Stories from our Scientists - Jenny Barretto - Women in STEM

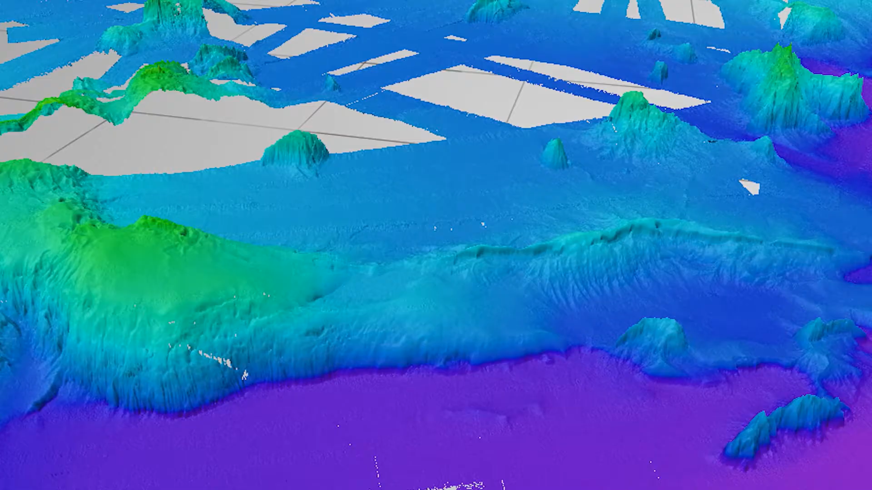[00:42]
of the seabed from on-land down to offshore to show that there is a continuous transition of shape.